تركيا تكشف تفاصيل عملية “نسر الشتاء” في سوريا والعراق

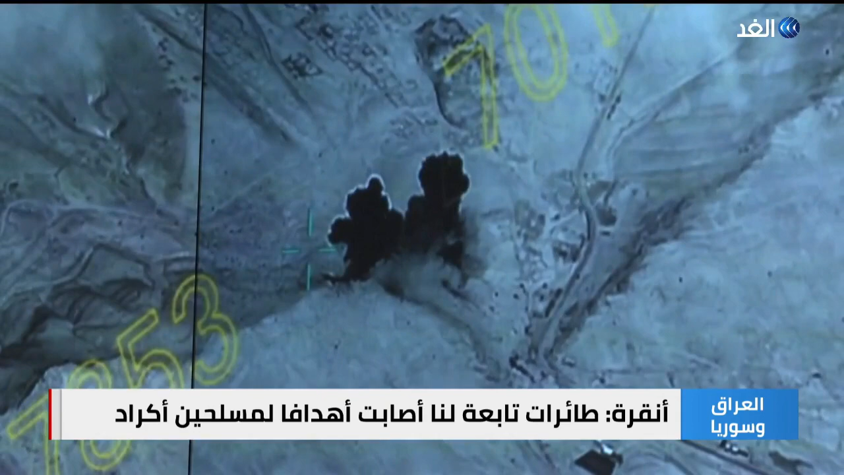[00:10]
تدريب وملاجئ ومخازين ذخيرة على حد تعبيرها وأوضحت أنقرة أنها بدأت عملية أطلقت عليها نصر الشتاء استهدفت مناطق ديريك وسنجار